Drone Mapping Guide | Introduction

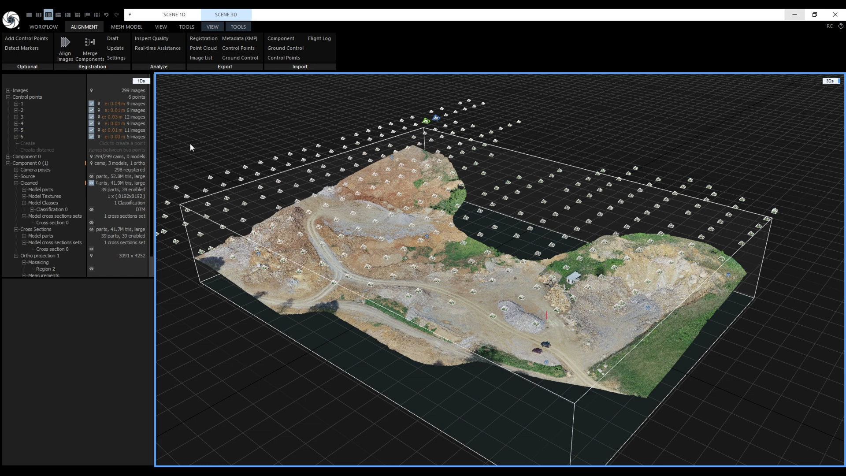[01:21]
But this georeference was not good enough for this surveying project, so that's why the surveying team also measured 6 ground control points that you can see right here. These ground control points were measured with an RTK GNSS receiver and we used them to georeference the entire scene accurately. After alignment and optimization with the ground control points, I generated a classified dense point cloud and a textured model with one 8K texture.
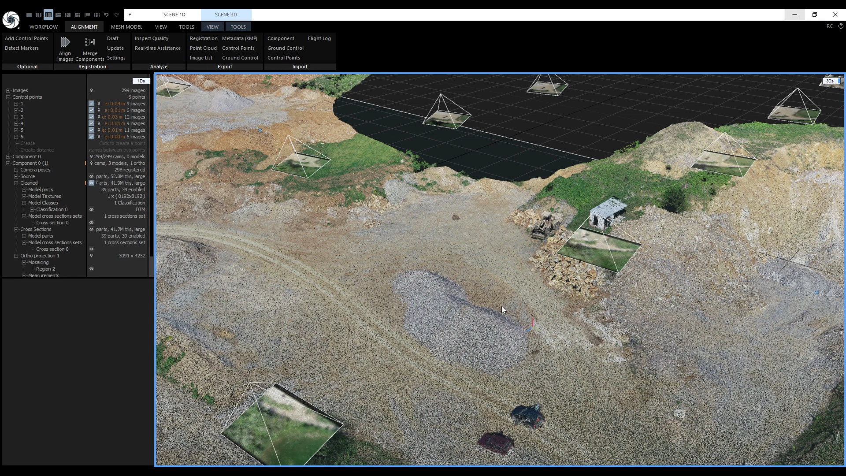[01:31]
Here we can see the dense point cloud. In the 1DS, we can turn on the classification. The classification was generated with the AI Classify tool and I manually edited the classification using selections and class overrides. Next, I wanted to generate the cross sections of the entire site.
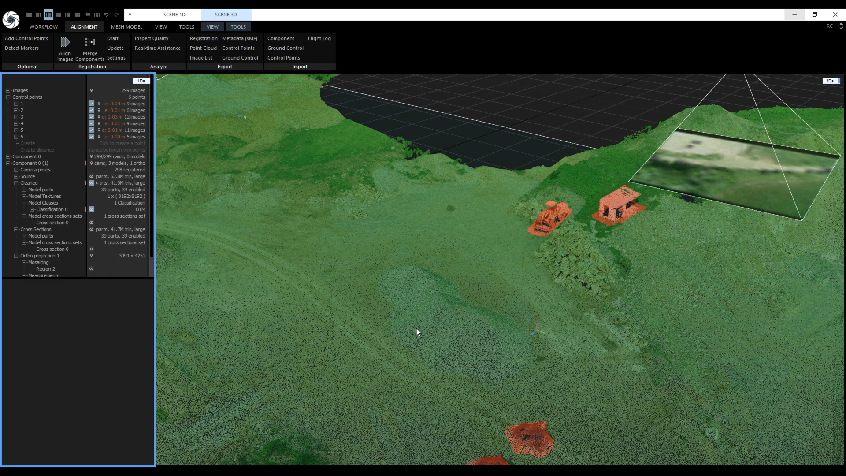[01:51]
When I turn on the cross sections here in the 1DS and zoom in with the mouse scroll wheel to this area, we can see the cross sections are going through the cars, which was not what I wanted.
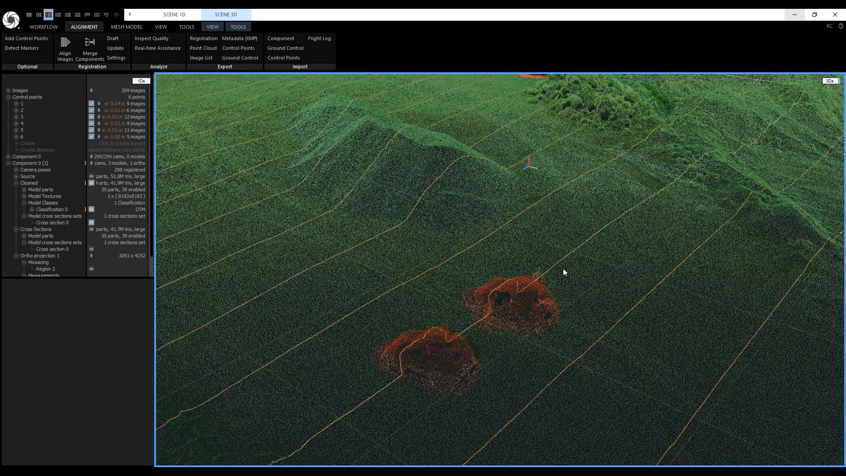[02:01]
So I used the classification and generated a second mesh without any artificial objects on the surface. Next, I created an ortho projection from the clean high resolution model.
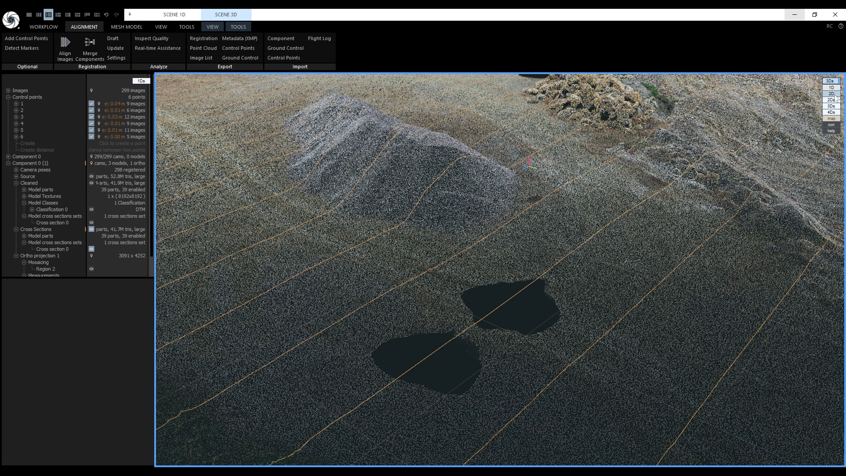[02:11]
The ortho mosaic, the digital surface model and the digital terrain model are calculated in one step. I used image mosaicing for aerial datasets to render the ortho projection.
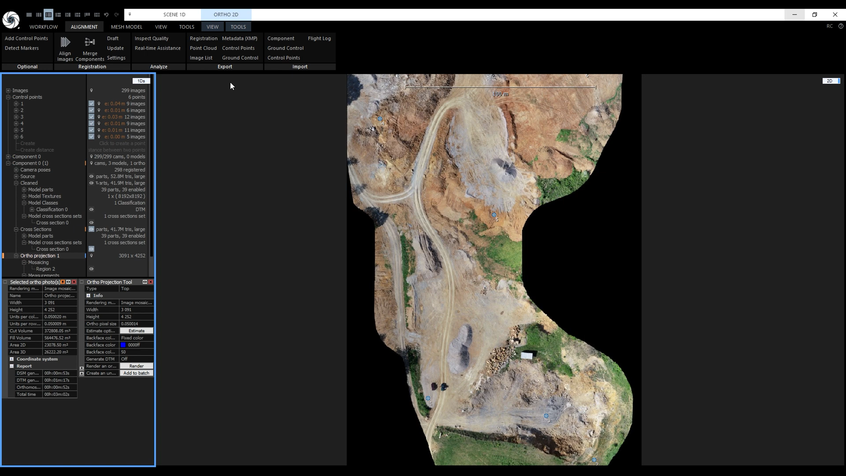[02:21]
Like I mentioned, we also have the DSM and DTM and we can toggle between them from the ortho 2D view tab.
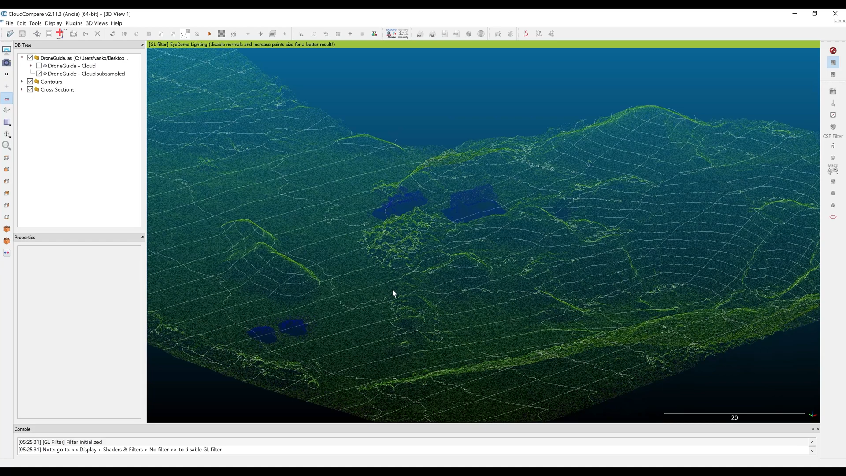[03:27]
In Cloud Compare, we'll check the classified DensePoint Cloud and we'll overlay it with the cross sections and the contours.